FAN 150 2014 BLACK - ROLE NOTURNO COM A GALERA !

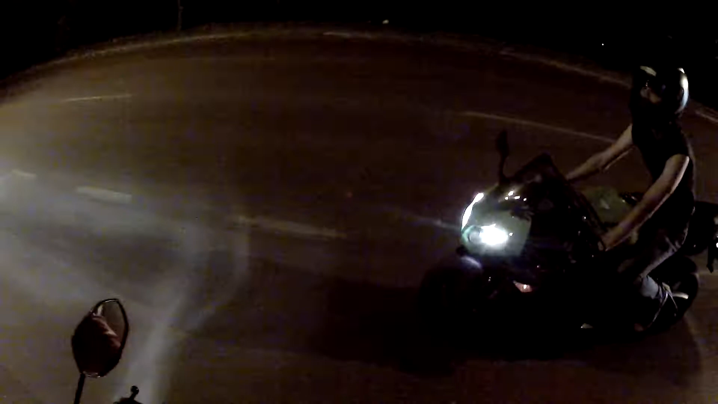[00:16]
Tá aí o nosso amigo aí. Ai, carai.
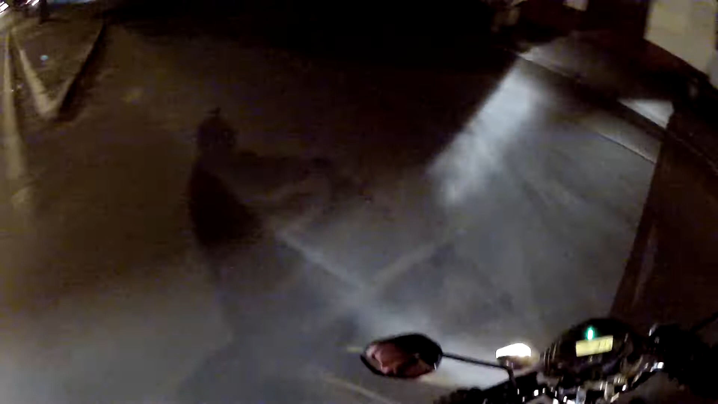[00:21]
Munhoz.
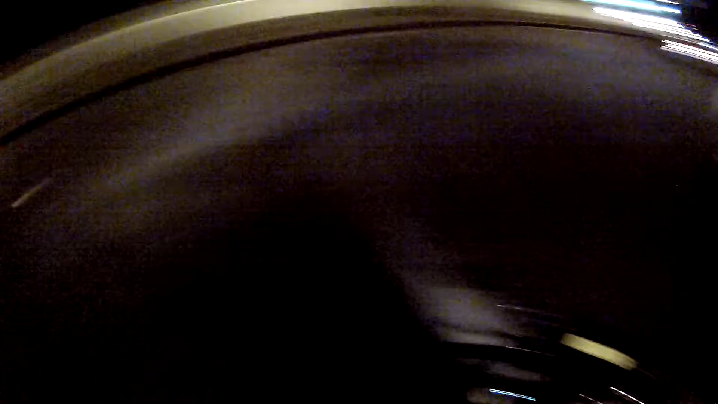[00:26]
Ah, porra. Tá aí a galera toda reunida. Não sei pra onde que eles vão.
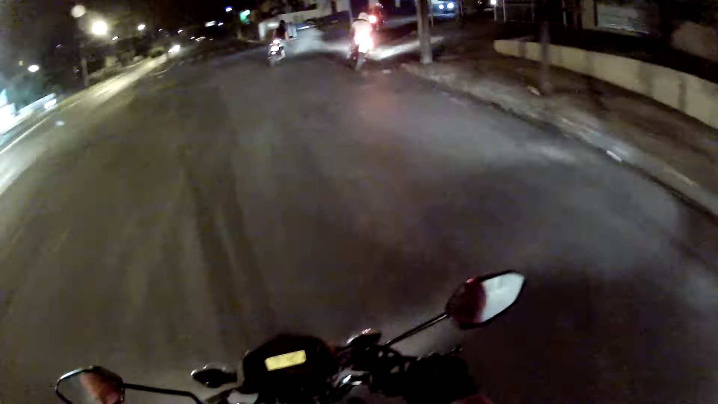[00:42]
Nossa, tá massa, hein? Quem disse que a gente não dá rolê noturno também? É nóis, mano. Ninja salcando, CB300.
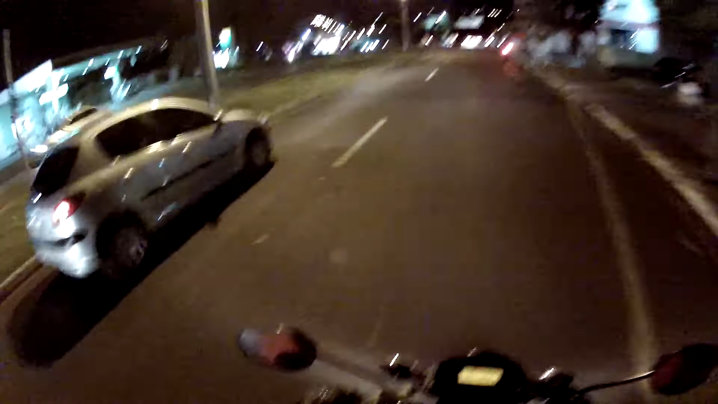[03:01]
Onde que os caras vai? Ah, vai abastecer.